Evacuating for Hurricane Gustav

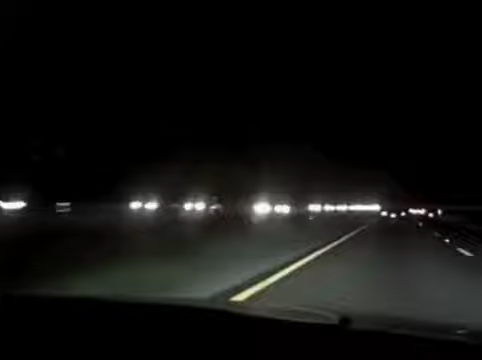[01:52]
This is 9.30 at night and this is all the traffic headed away from the New Orleans area, headed from where we came from in Alabama. The traffic is absolutely incredible tonight.